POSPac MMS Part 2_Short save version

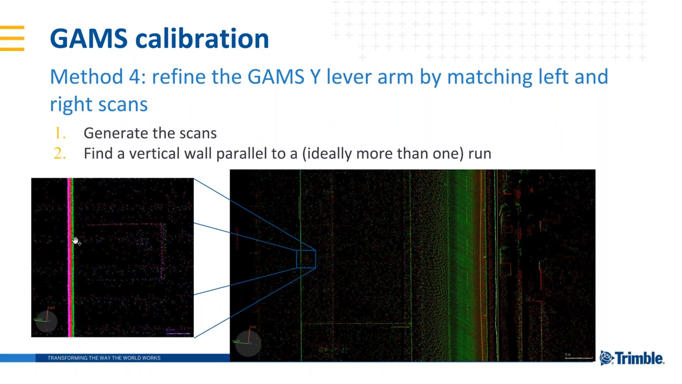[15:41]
So in this case, we have the drive here and we are checking this here. And we are checking this vertical wall here in the left. And we see how the misalignment between the two scans is changing. So we just change the Y axis in POS PAC.